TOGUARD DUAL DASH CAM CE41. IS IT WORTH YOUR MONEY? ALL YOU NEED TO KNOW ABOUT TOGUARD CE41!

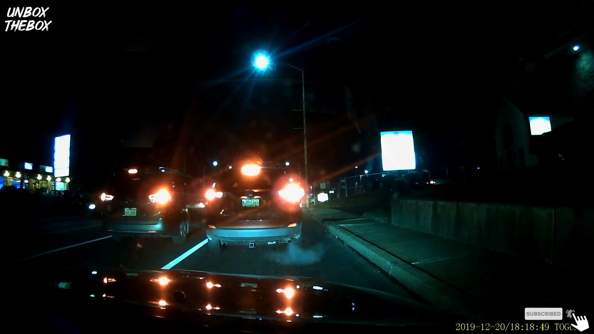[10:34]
whose fault it is on the inside the camera could be a little better during the nighttime the
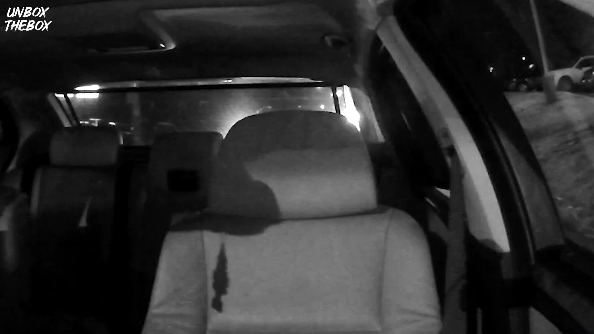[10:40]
footage is still pretty good if your car is tinted however the visibility might get worse even though it has night vision capabilities it is definitely some cheap IR sensor and it could be better for the price I purchased this camera from Amazon for $69.99 and I think it's definitely